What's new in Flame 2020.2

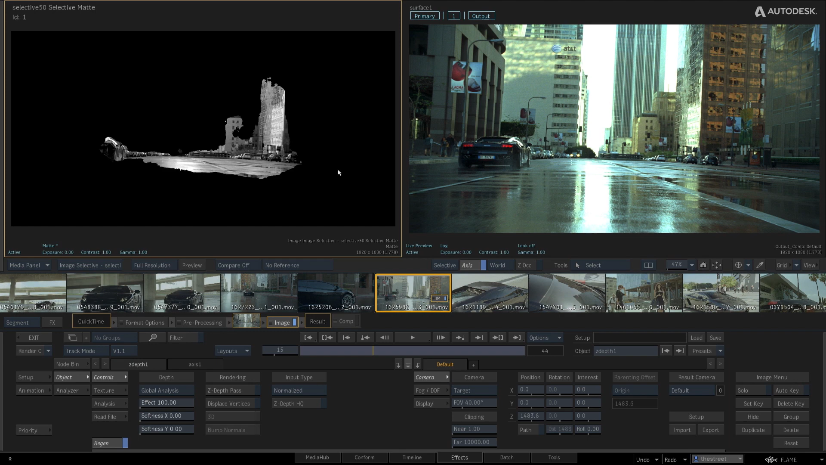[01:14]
Within the Selective 3D AOV primitive, you can now interact with the widget to perform X and Y translation,